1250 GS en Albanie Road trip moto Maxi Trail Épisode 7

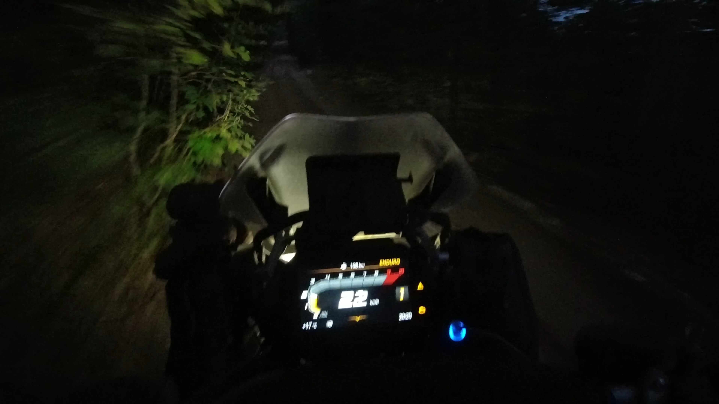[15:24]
Je sais pas ce qui se passe ici, mais il se passe un truc hein, avec des engins, c'est sûr.